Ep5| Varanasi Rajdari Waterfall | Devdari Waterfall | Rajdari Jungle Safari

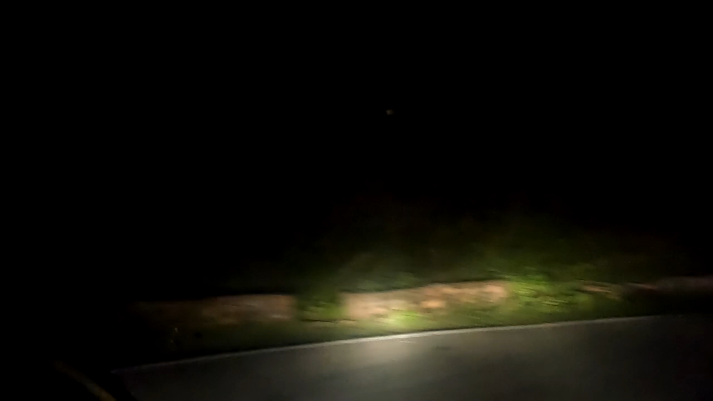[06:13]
अचली हमें पता नहीं था कि इतना अंधेरा होगा, इस एरिया से बाहर निकलने तक अपने ड्राइवर ने कुछ बोला नहीं,
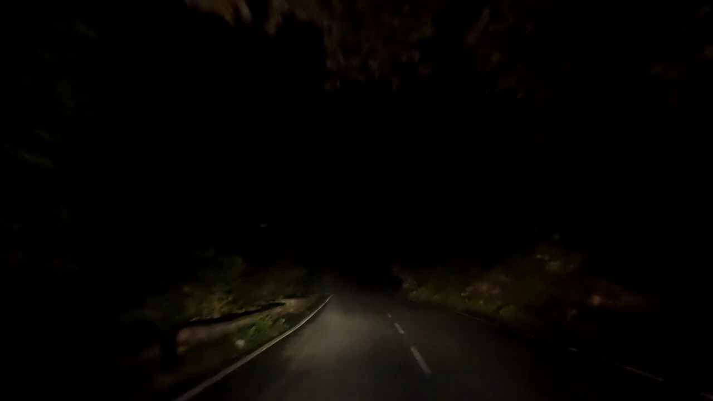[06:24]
एक बार हमने यह एरिया क्रॉस कर लिया, सिरी के तरफ निकले, तो अपने ड्राइवर ने बोला कि यहाँ पे अंधेरे में ट्रावल नहीं करना चाहिए, इसे चोड आकू टाइप्स लोग भी मिल जाता है,